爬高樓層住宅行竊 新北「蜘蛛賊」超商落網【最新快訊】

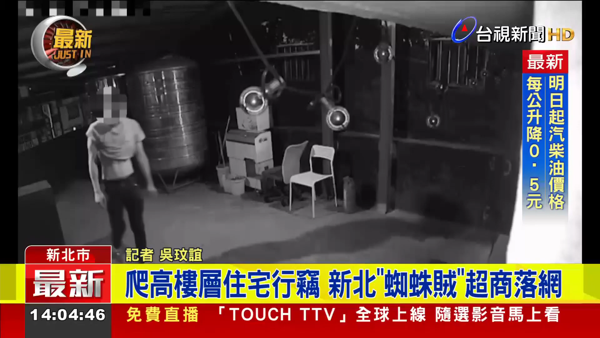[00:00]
从画面上可以看到，一名男子爬到住宅楼顶，鬼鬼祟祟，蹑手蹑脚，小心翼翼前进。然而他正准备行窃，拥有一身攀爬本领，却犯下20几起住宅窃盗，更在双北地区到处躲藏，早已被警方掌握行踪。